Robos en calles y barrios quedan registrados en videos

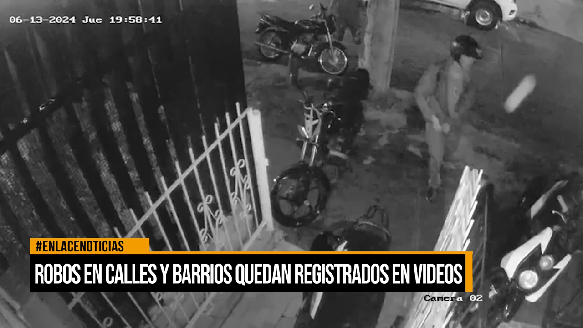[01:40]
Estos son algunos hechos que nos advierten reporteros ciudadanos de Barranca Bermeja frente a hechos de inseguridad que han sido noticia en las últimas horas en las calles del puerto petrolero.